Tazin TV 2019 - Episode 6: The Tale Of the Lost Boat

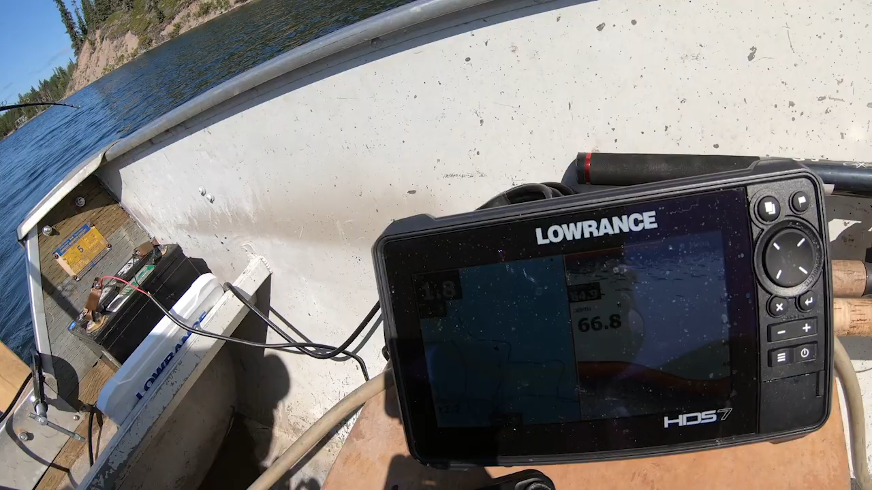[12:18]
Got the Lowrance working overtime. Let me see if we can find it.
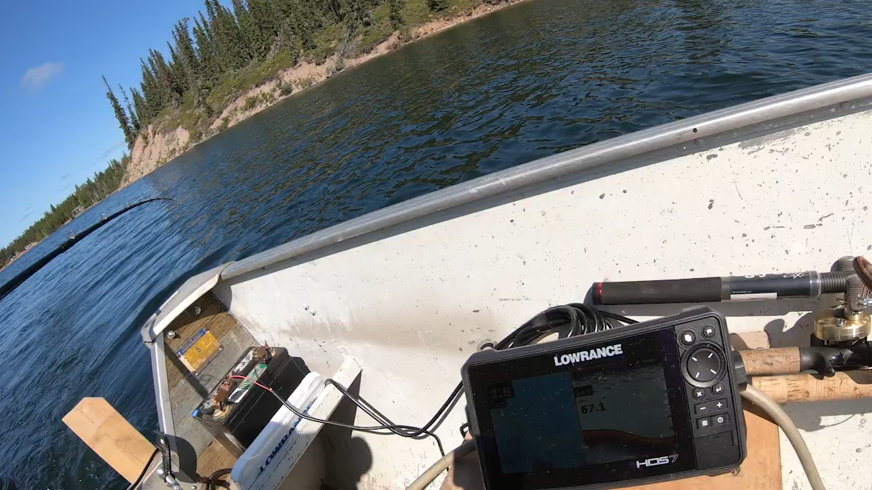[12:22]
Find out how old this thing is. Even got different colored trails so I know where I've been before.